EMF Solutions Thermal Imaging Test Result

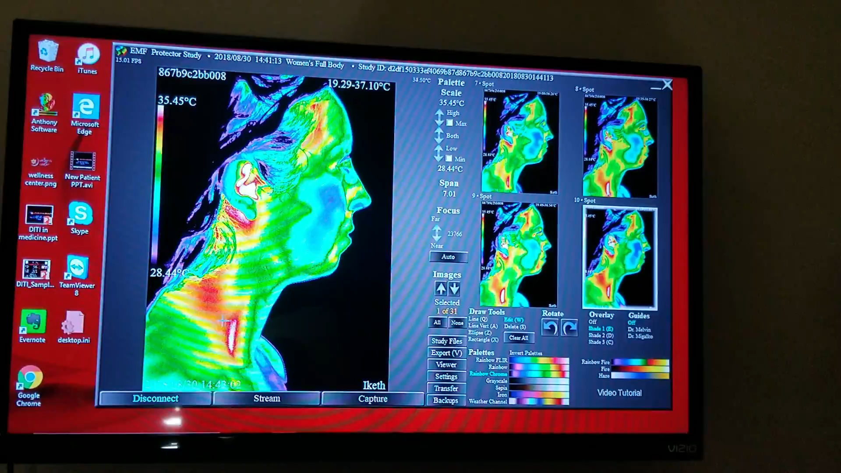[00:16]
is so that's what we're looking to see if the heat increased at all why she was on the phone and it did not it kept her protected so that's the same person 10 minutes on a phone call but not having any protection and our cell phone chip the email cell chip on her phone and you're just saying that obviously
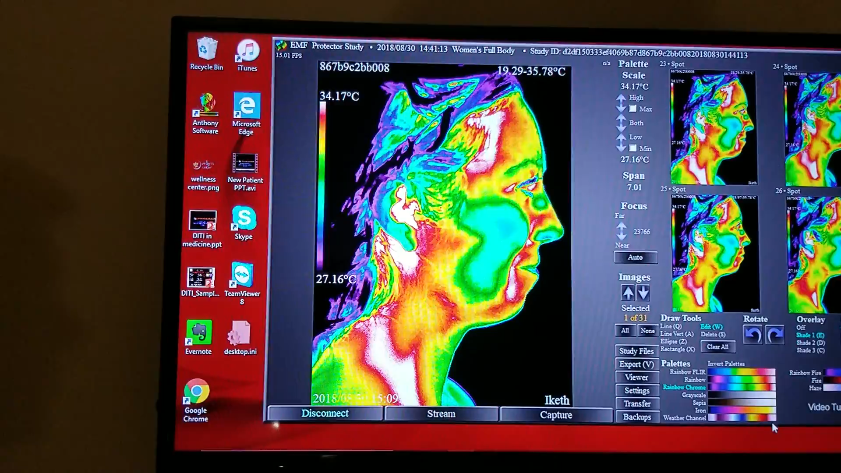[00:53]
On screen: scale top 34.17°C, scale bottom 27.16°C
there's a ton more red and white and red and white of is the hottest temperature and thermography so that's what we're looking for we're making sure that stays protected and she was not protected in this picture as you can tell the heat increased tremendously when she didn't have that chip on so you'd say there's a pretty significant difference huge awesome thank you